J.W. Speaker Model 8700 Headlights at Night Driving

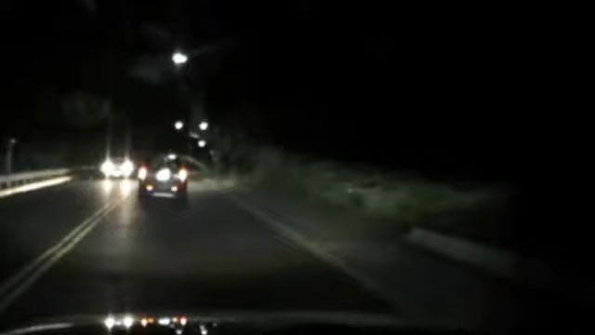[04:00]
As you can see, it looks bright as hell coming through the screen of the camera, but in real life, it seems a little bit less bright.
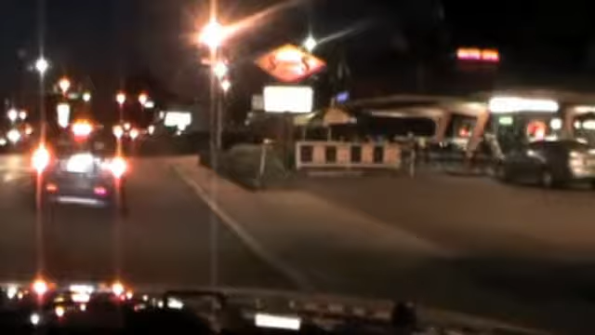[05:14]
There's a lot more ambient light around here.
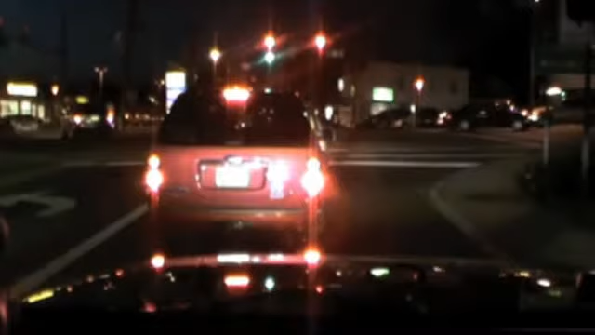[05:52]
There's a lot more ambient light around here. the back of that truck all right whites turning green
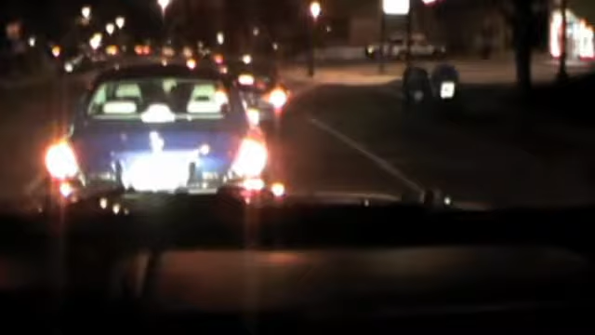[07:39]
yep first guy already flicking his lens or his rear view mirror because it's shining right in his eyes
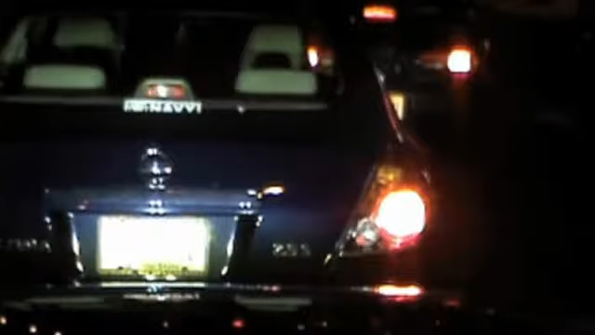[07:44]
guess I'm gonna get that a lot I might get a lot of middle fingers and people flipping me off
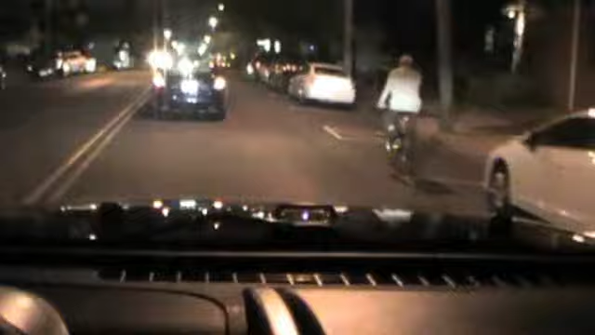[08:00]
oh well we live in the northeast everybody should uh drive suvs or something higher off the ground yeah piss the guy off he don't like it he's pulling over he don't like the light in his mirrors yeah he just pulled up behind me pretty funny he probably thinks I'm running with my high beams on well you saw firsthand that guy just pulled right over